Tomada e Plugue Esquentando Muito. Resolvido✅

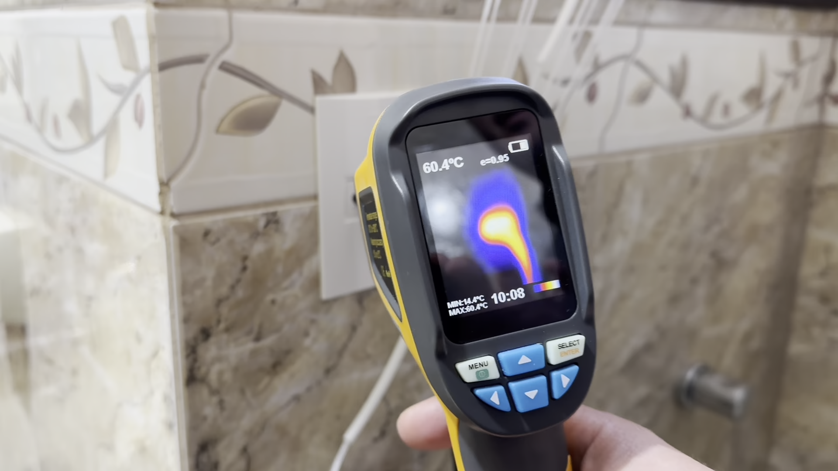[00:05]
On screen: spot 60.4°C
Olha aqui, 61 graus. Vamos considerar a parte de baixo, que ele pega a maior temperatura.
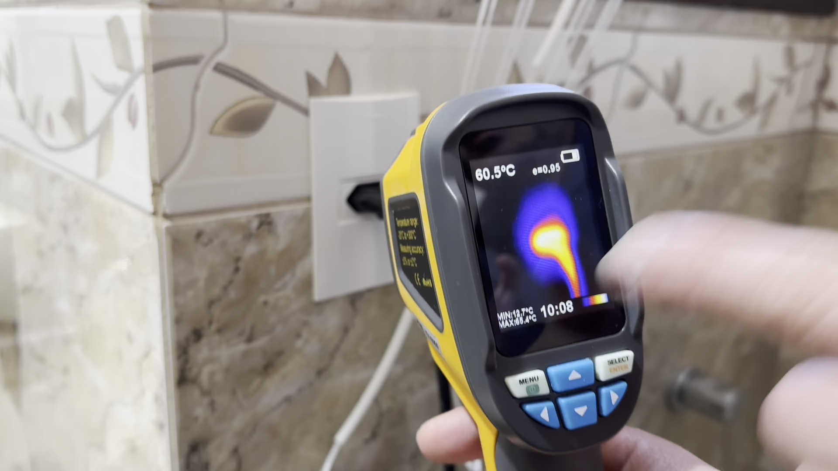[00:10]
On screen: spot 60.5°C
60 e... estava 65 agora.
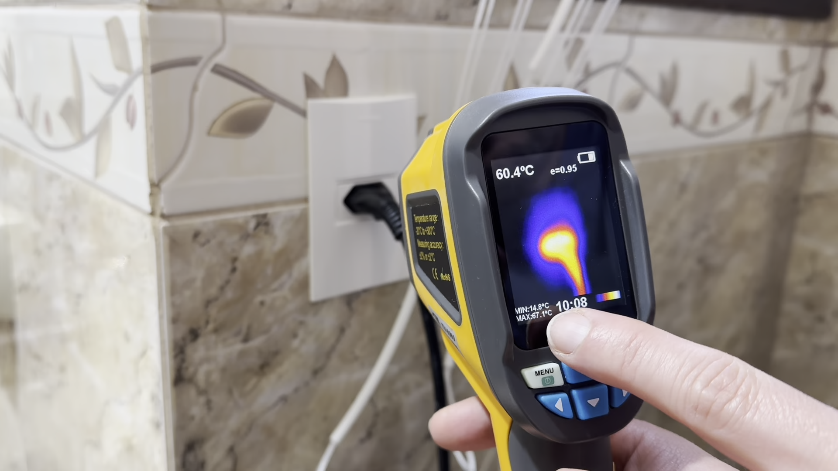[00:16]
On screen: spot 60.4°C
67 graus, está vendo ali? 66. Ele está mudando. 66 graus nessa tomada.
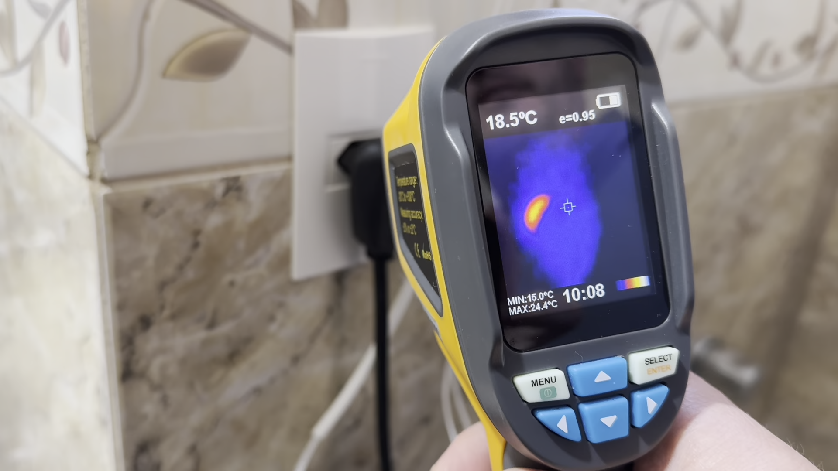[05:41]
On screen: spot 18.5°C, max 24.4°C, min 15.0°C
Olha aqui na parte de baixo. Aqui vai acusar maior temperatura na tela. 24,5 graus. 23,6 graus. 24,5. Está variando nessa temperatura aí. Ou seja, menos de 25 graus. Foi para 25, 25,5, 24. Está oscilando.
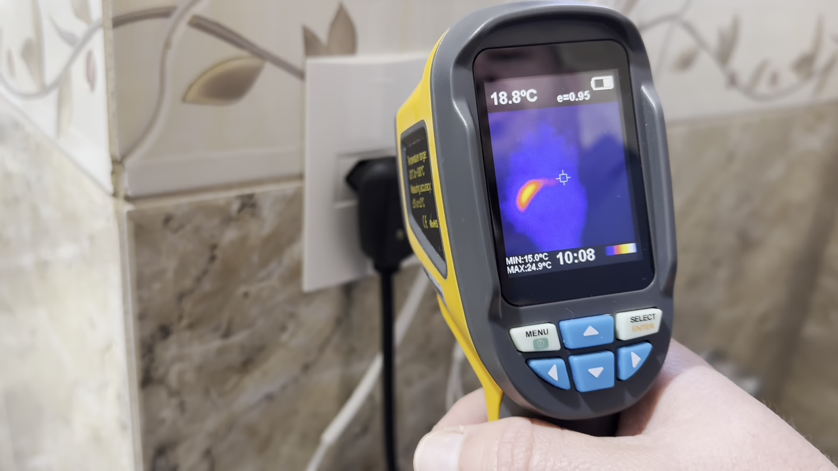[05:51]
On screen: spot 18.8°C, max 24.9°C, min 15.0°C
Então eu vou colocar menos de 26 graus. Está aqui a temperatura. E a gente vê aqui que nem... Aqui você sente que está levemente morno.